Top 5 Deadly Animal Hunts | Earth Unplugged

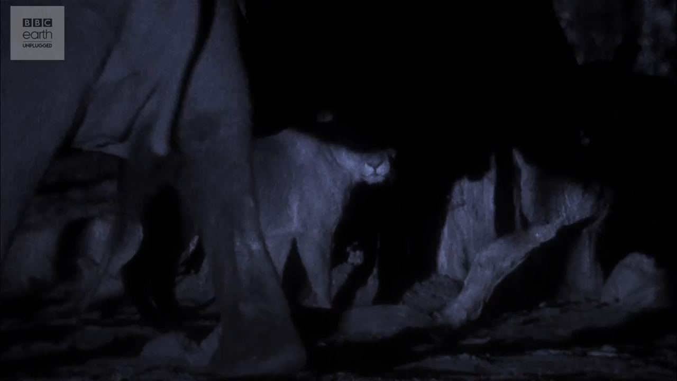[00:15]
And we begin with the kings of the jungle, working together to take down some enormous prey in this incredible night time sequence from planet Earth.
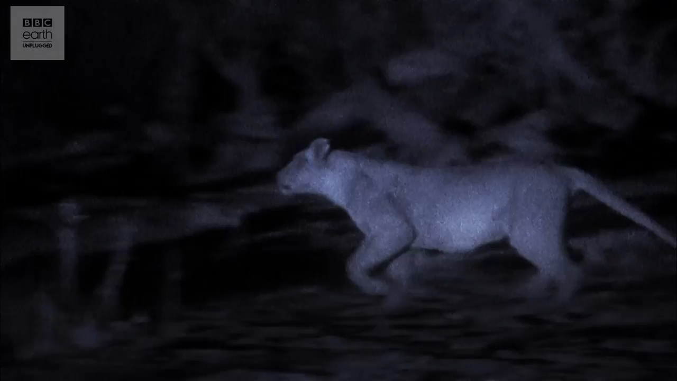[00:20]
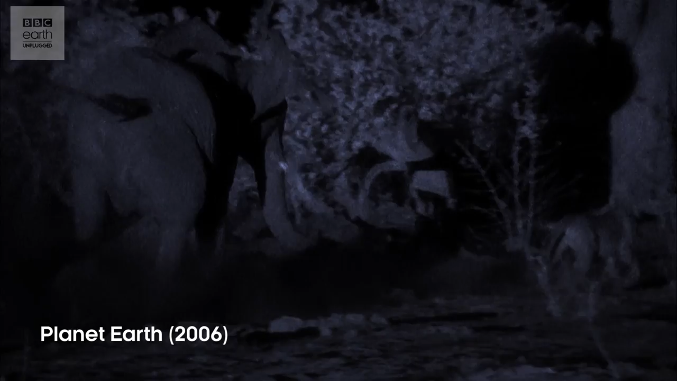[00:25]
A solitary lion stands no chance.
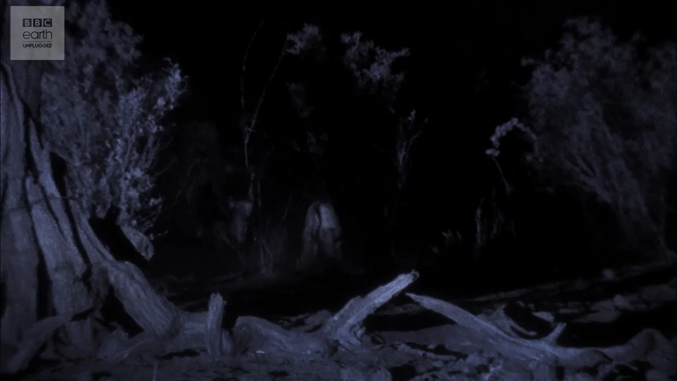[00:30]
But the whole pride is here. There are 30 of them and their specialist elephant hunters.